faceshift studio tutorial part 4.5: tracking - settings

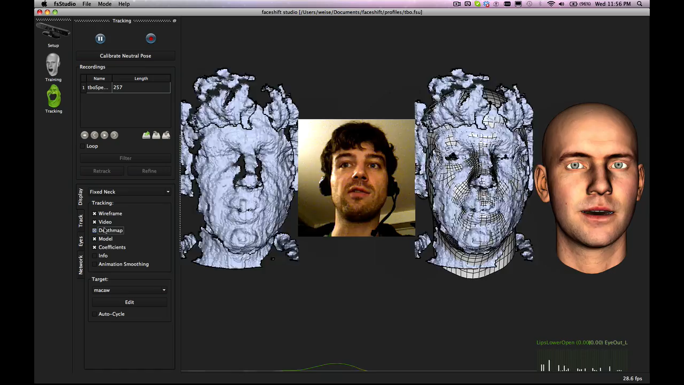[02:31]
Typically it's always good to do a trade-off between the two.